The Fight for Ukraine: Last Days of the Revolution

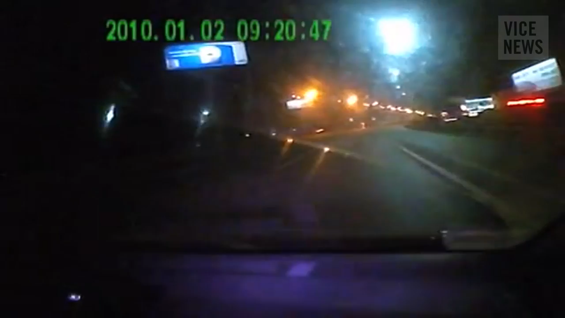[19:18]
On the evening of the 25th of December, unidentified men rammed Chernovol's car off the road outside of Kiev.